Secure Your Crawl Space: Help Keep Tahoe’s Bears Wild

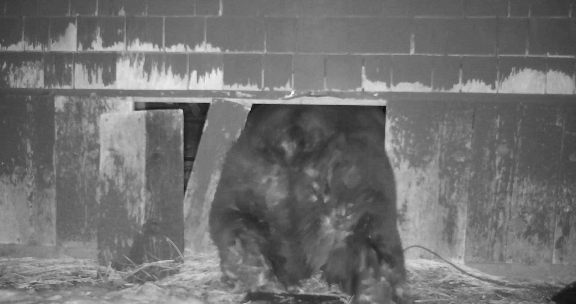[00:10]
Up in the Tahoe Basin especially, we have bears that like to hibernate in crawl spaces and under decks,